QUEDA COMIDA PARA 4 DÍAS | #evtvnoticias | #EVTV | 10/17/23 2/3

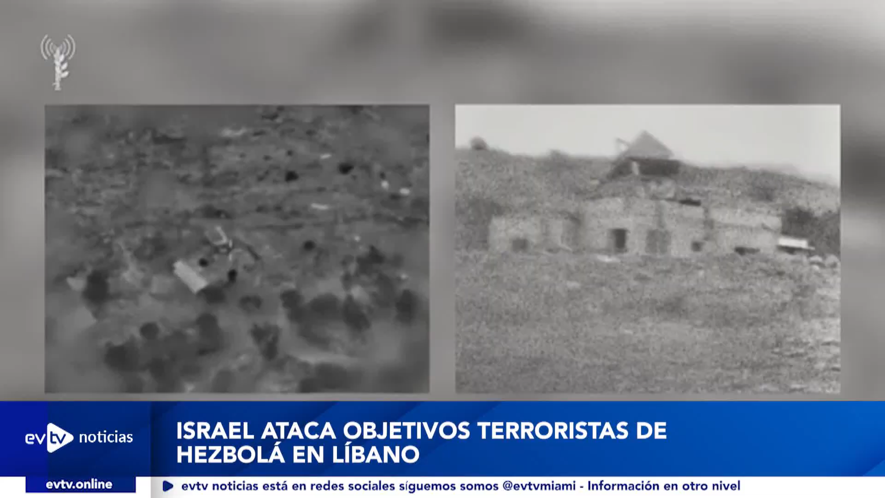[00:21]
Israel efectuó ataques nocturnos contra objetivos terroristas de Hezbollah en Líbano, según informó el ejército israelí la mañana del martes en un comunicado.
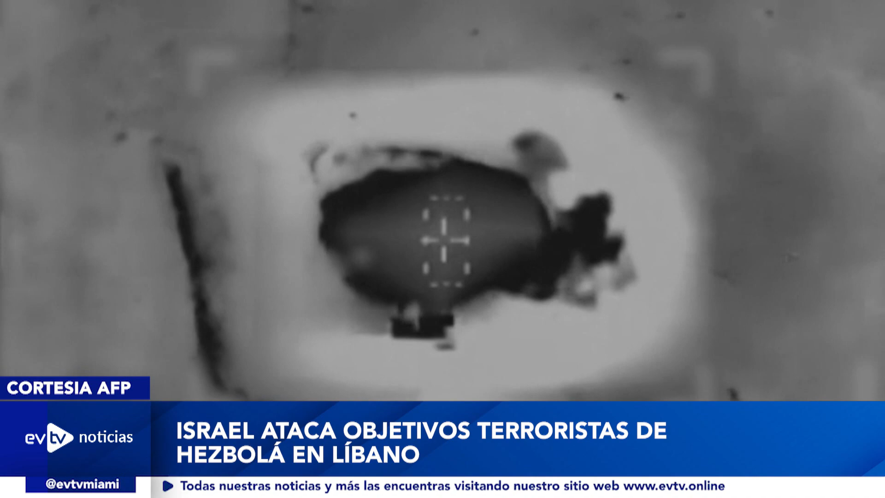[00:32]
Desde el inicio del conflicto tras el ataque de Hamas contra Israel el 7 de octubre, los enfrentamientos en la frontera entre Israel y Líbano han dejado una decena de muertos en el lado libanés, pero también un periodista de Reuters y dos civiles.